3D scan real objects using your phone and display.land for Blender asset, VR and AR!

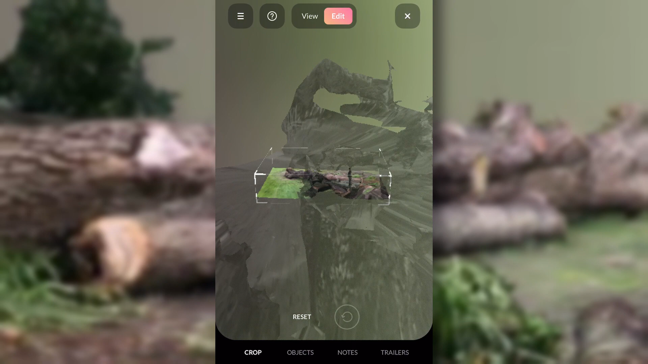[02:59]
The concept of photogrammetry is nothing new, and there are available several commercial and free options,
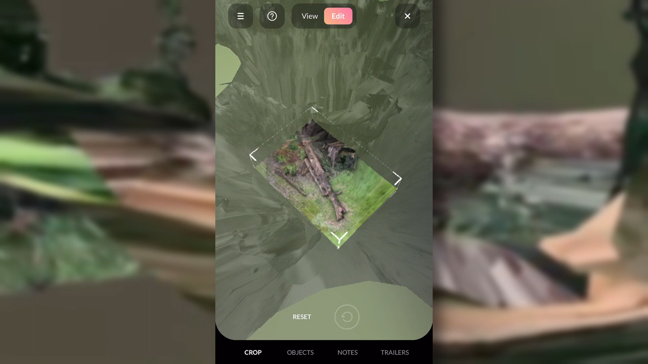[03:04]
but DisplayLand is by far the easiest solution to get your first results.